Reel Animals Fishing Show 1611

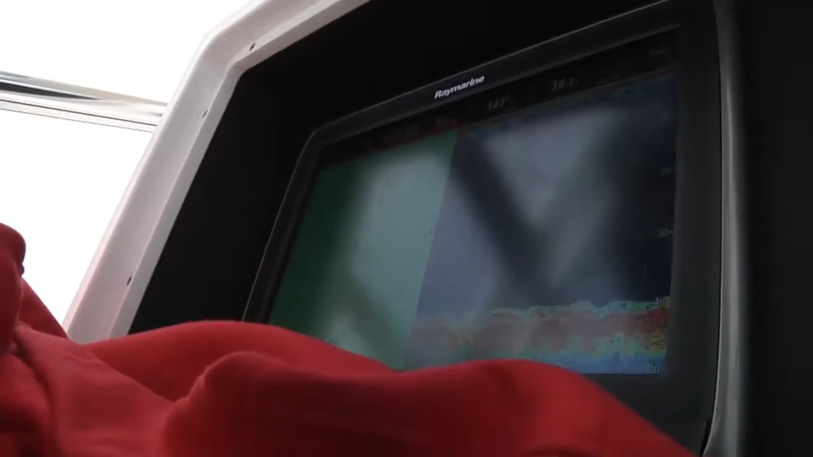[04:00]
Well, once again, it's avoiding the undesirables on the bottom.